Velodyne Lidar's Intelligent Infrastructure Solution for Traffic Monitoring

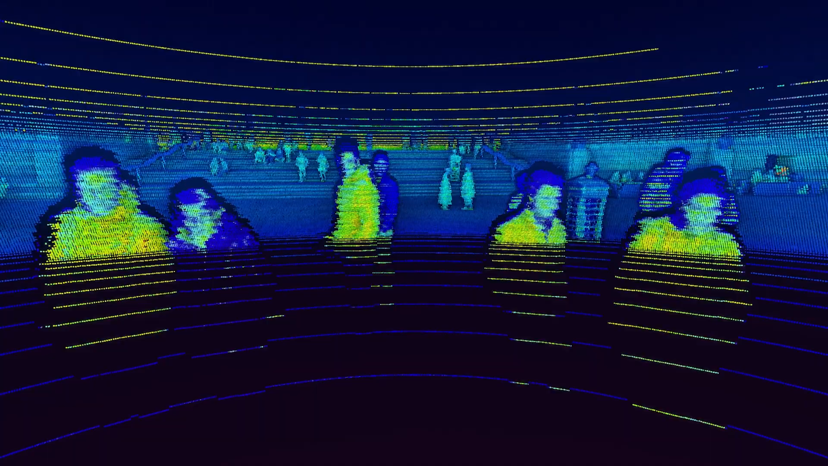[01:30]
Also, cameras can invade privacy, whereas LiDAR does not encroach on public trust, because it does not see hair color, skin color, or eye color.